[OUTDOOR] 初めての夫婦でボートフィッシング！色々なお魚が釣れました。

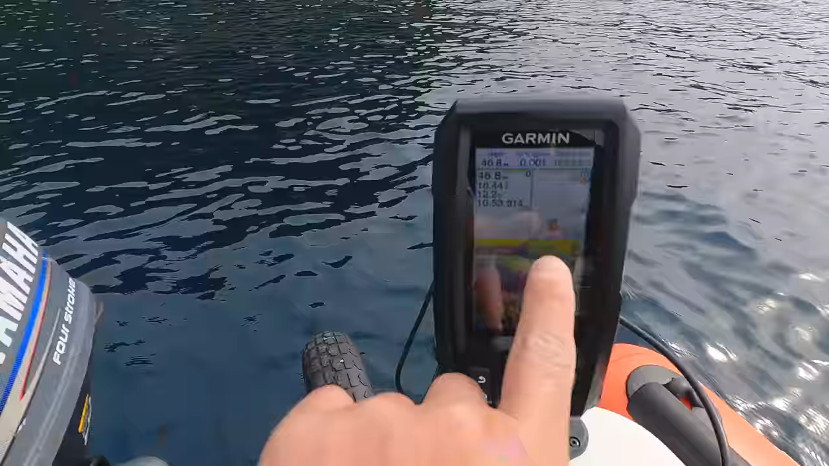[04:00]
いっぱいいる下に こんな風に見えるなんて初めて見た
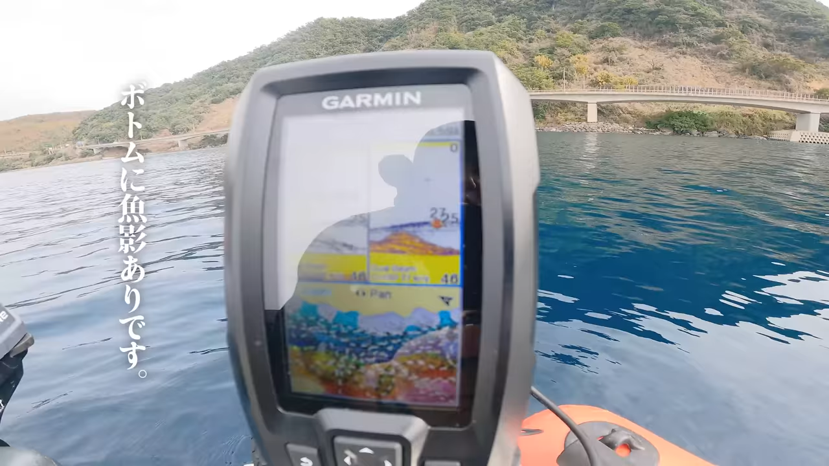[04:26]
今は見えるねちょっと反応があるので、これを狙うような格好ですねこんなんいいの?止まるまでいいの?
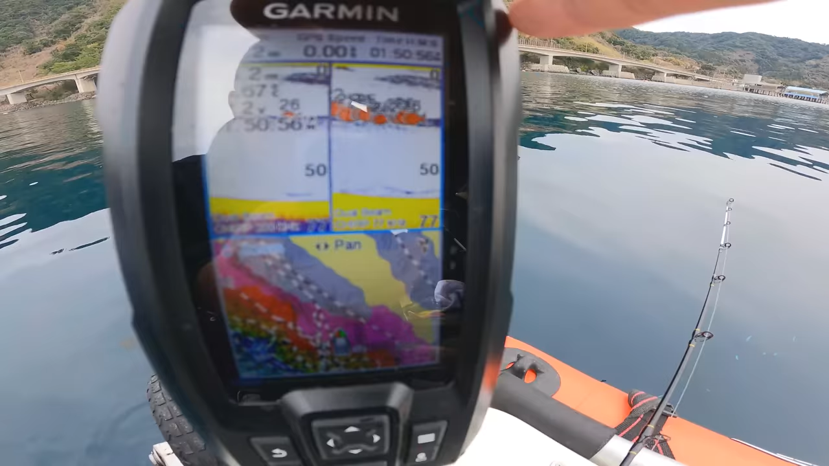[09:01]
これ結構でかいよ